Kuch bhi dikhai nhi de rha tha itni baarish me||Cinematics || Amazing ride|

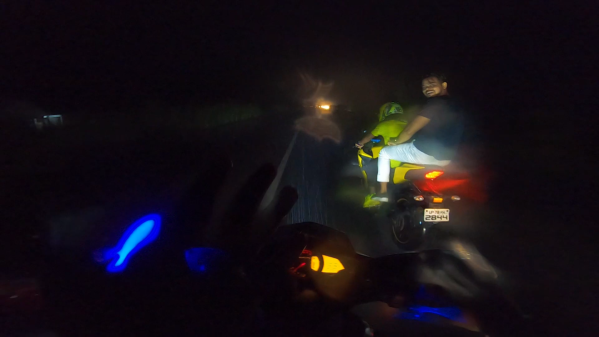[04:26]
भाई साहब, बहुत तेज पानी हो चुका है घर घर। कम से कम लोग 60 किलोमीटर दूर है, 60 किलोमीटर
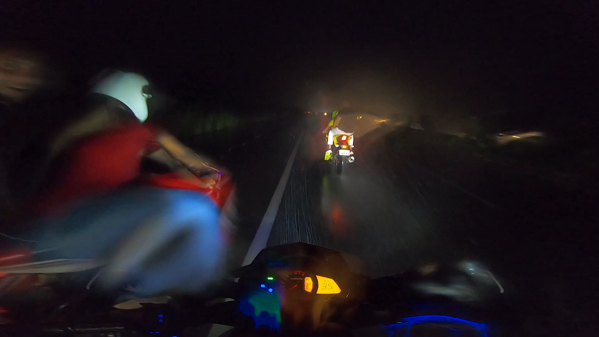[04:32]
60 किलोमीटर लोग दूर है, बहुत तेज पानी हो चुका है, देख सकते हैं बहुत तेज, बहुत ज़्यादा तेज पानी हो चुका है यार। ये भाई साहब ये देखो, ये